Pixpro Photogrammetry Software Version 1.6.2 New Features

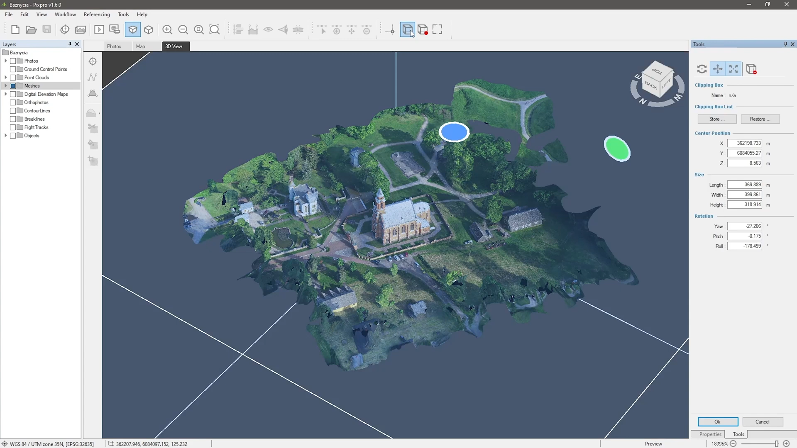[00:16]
The Clipping Box can be rotated, set and then stored.
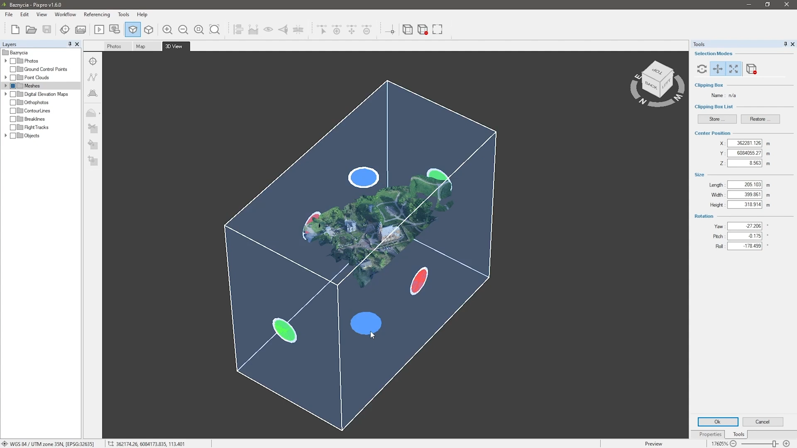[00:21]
Also, the Clipping Box can be precisely controlled by inputting coordinates by hand.
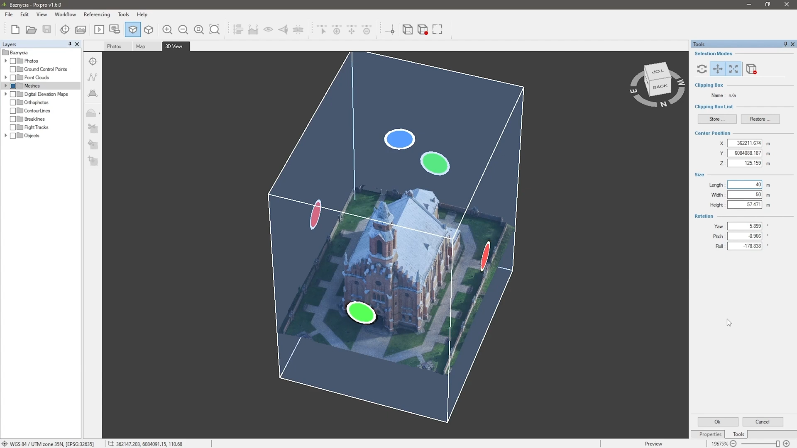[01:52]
Dense Point Cloud Downsampling – a post-processing feature for dense point clouds.
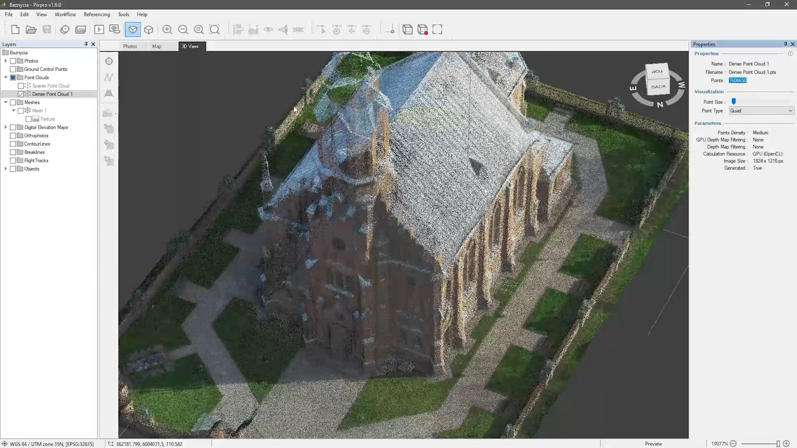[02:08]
Photogrammetric dense point clouds often produce millions of 3D points.
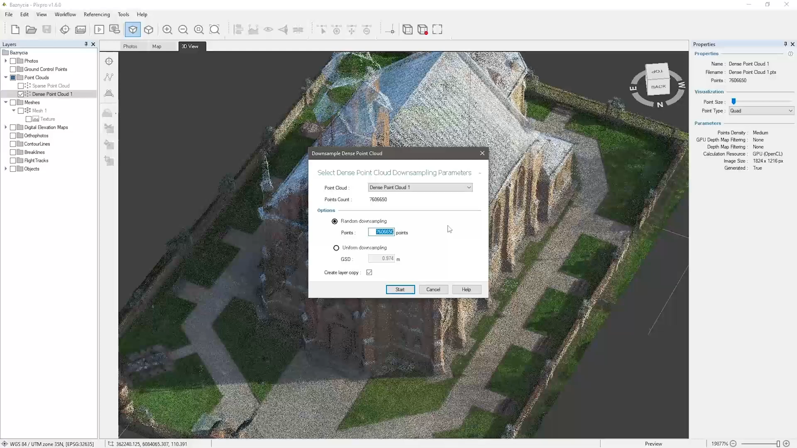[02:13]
This might be unwanted if the point cloud needs to be used in third-party software that could not handle huge amounts of data.
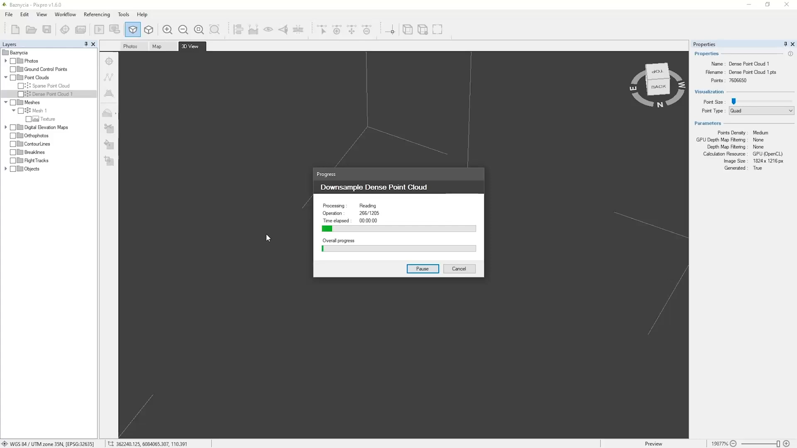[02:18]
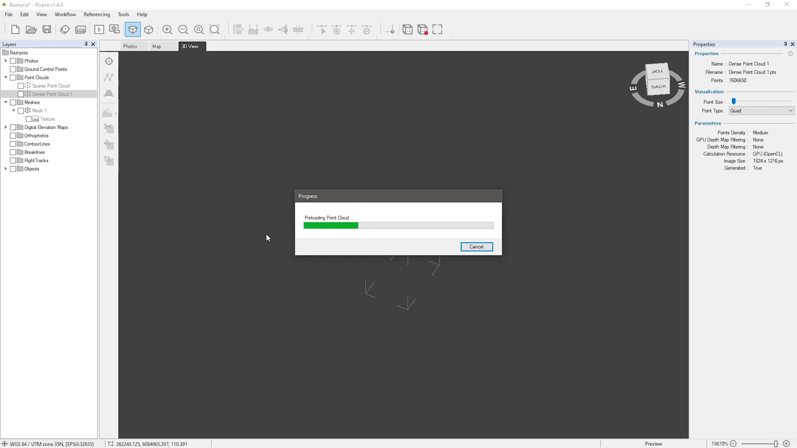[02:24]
In addition to crop, this provides a lot of flexibility before exporting the point cloud.
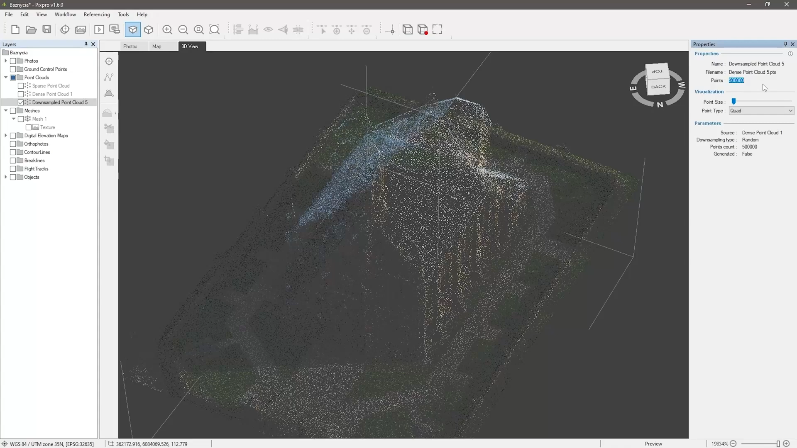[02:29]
You do not need to have another software for dense point cloud reduction or process with lesser settings again.
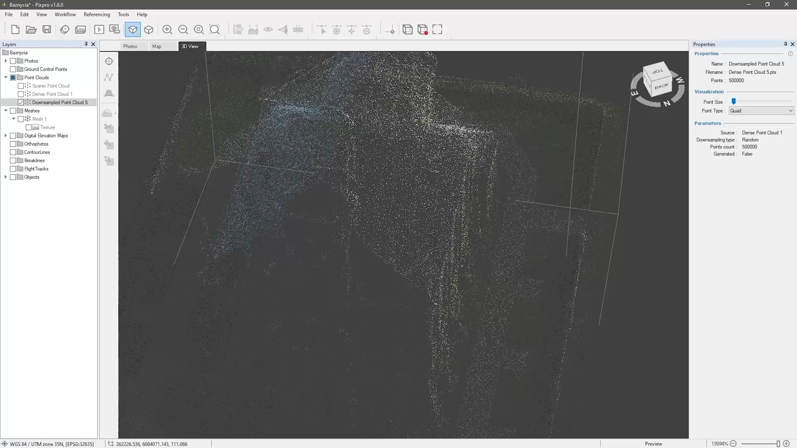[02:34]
Mesh Decimation – another post-processing feature.
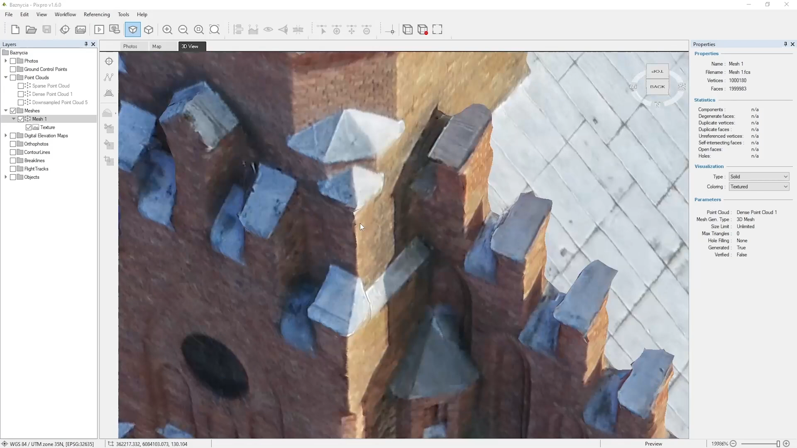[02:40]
As is the case with dense point clouds, photogrammetry meshes can get big as well.
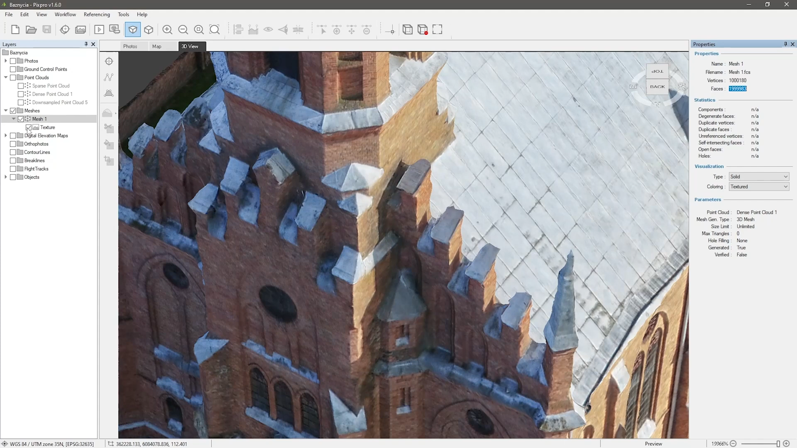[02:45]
Millions of triangles can be too much for third-party software to handle.
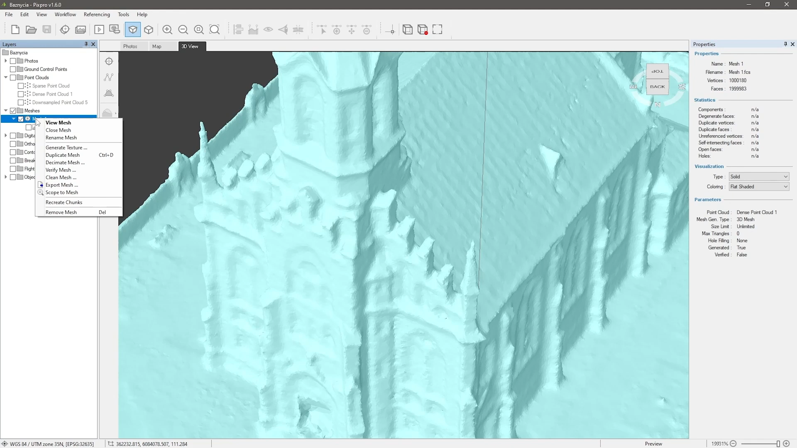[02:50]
For that, we have Mesh Decimation built in.
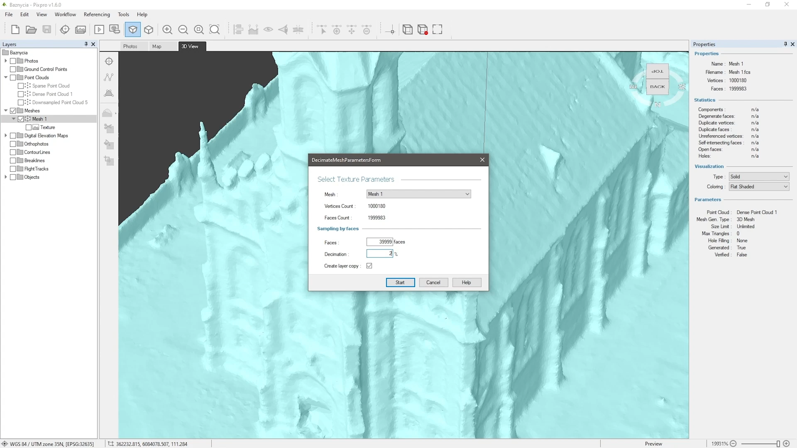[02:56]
Mesh Downsampling will preserve the original shape as much as possible.
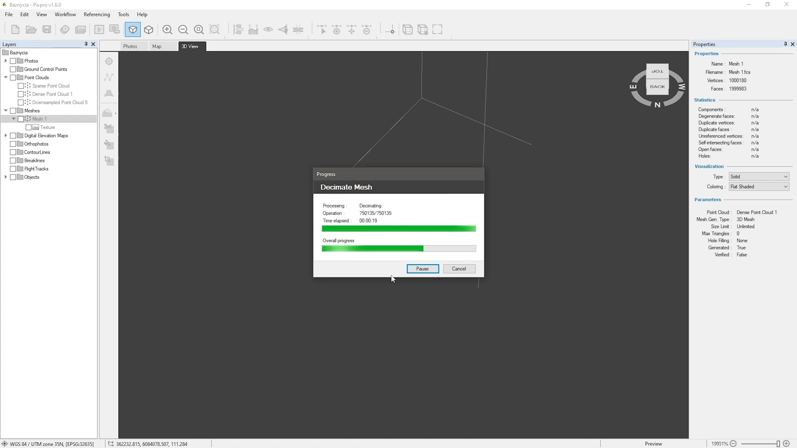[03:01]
Mesh can be downsampled by entering the exact number of desired faces or inputting a percentage.
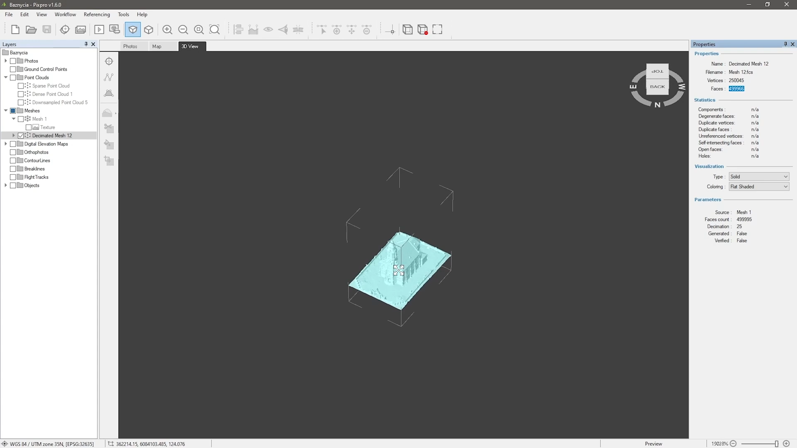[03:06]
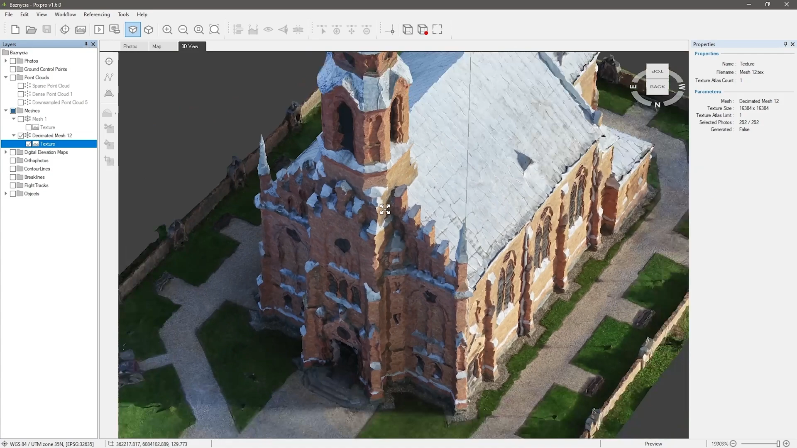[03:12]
New Ground Control Point workflow – another way of adding GCPs in PixPro.
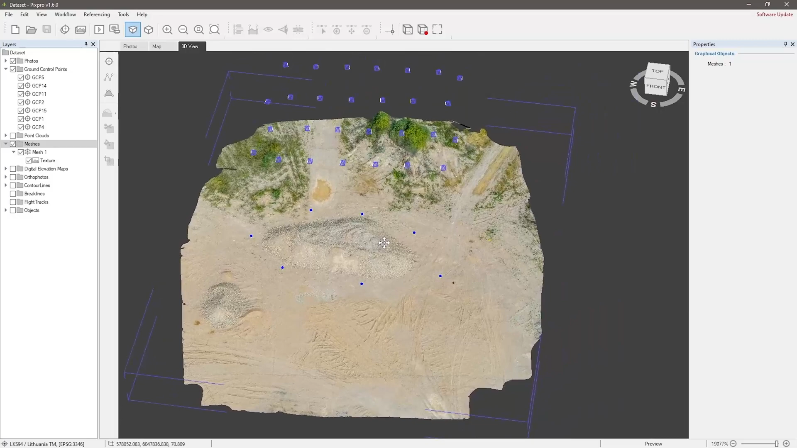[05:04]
2.5D mesh – an alternative to a raster digital elevation map.
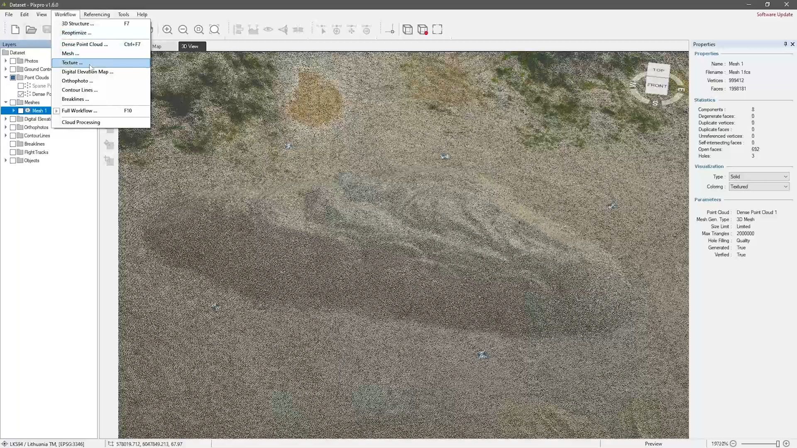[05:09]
Now we generate a true 2.5D surface but in a 3D mesh form.
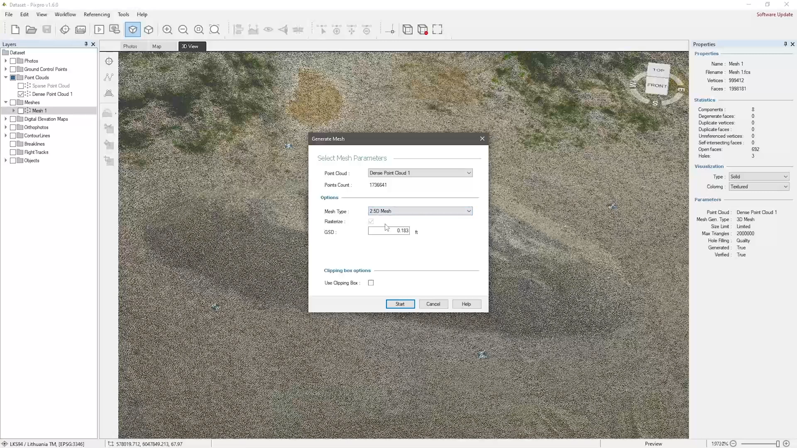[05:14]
This 2.5D surface will not have
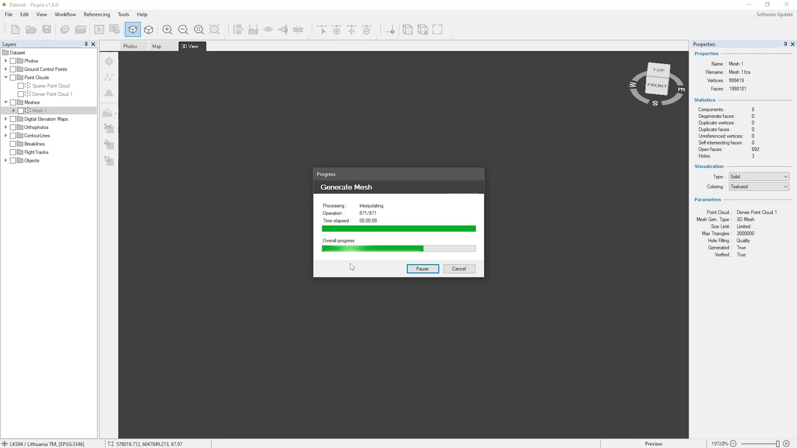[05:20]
overlapping triangles representing a raster-like surface rendering.
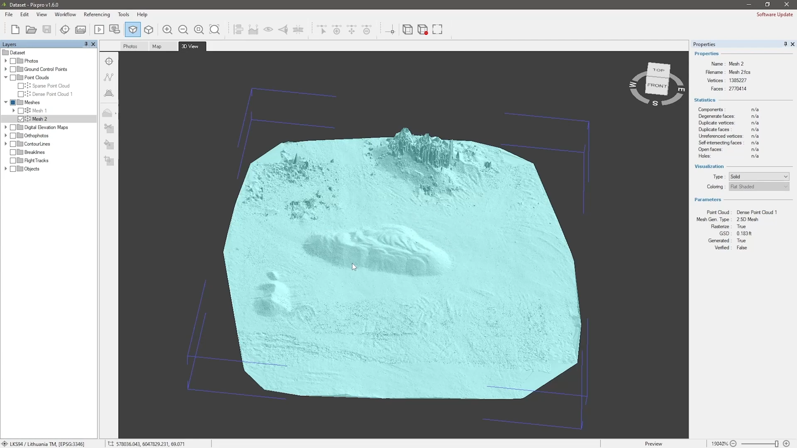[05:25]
But the surface itself will behave as a mesh, enabling its decimation, export, and texturing.
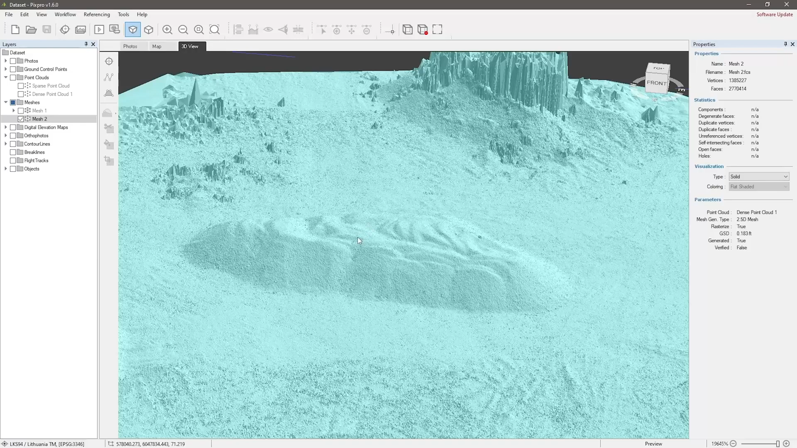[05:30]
This is for those who need mesh file flexibility with the shape of a raster digital elevation map.
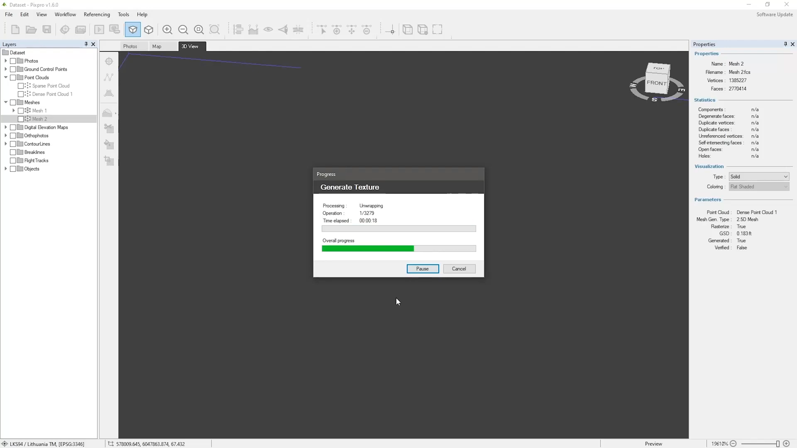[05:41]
3.5D
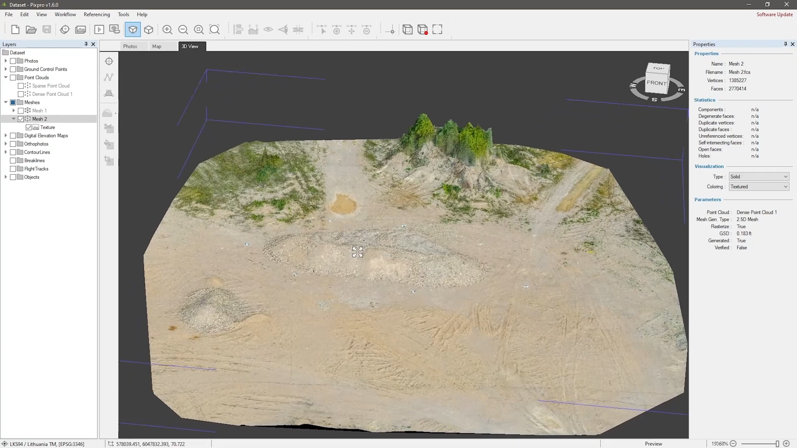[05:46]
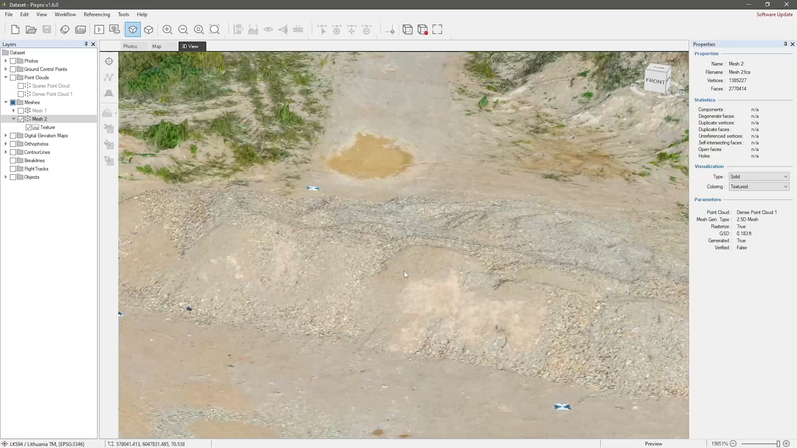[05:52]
coordinate system change – it's a quality of life improvement.
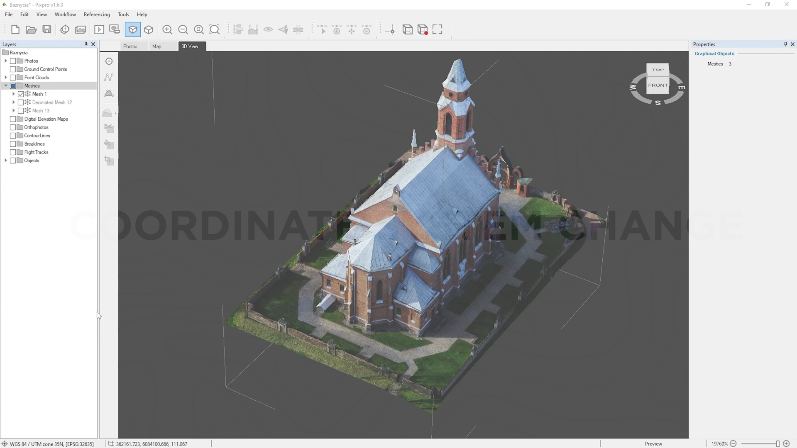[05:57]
Now you can change the coordinate system of a project after the whole project has been processed.
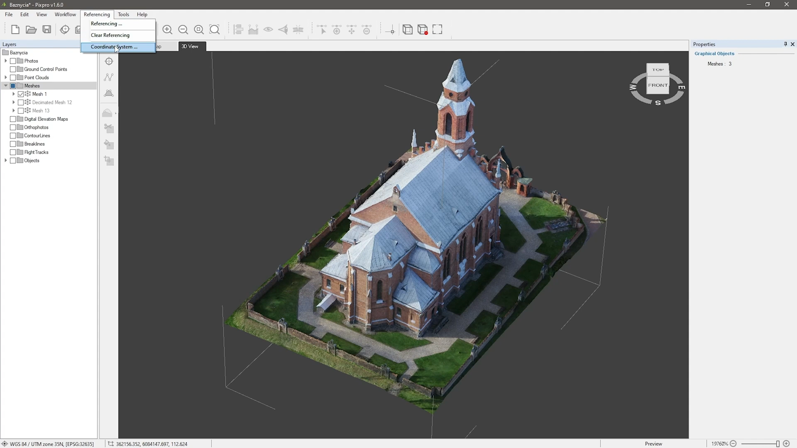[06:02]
If the requirements change or a mistake was made, no problem – the project will be converted without having to process it again.